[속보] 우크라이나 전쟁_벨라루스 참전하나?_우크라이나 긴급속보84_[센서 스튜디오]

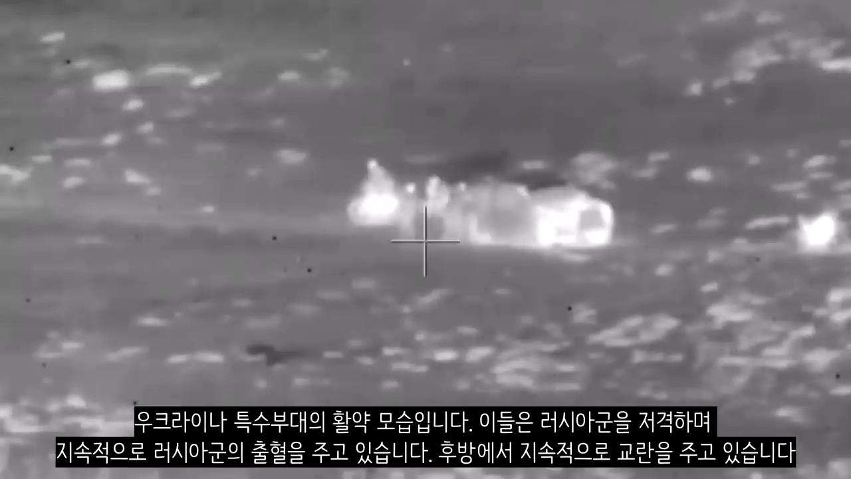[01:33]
주고 있습니다 후방에서 지속적으로 교란을 주고 있습니다 한 우크라이나 군인이 제블린 대전차기를 통해 러시아군에게 타격을 입히는 영상입니다 제블린 대전차기를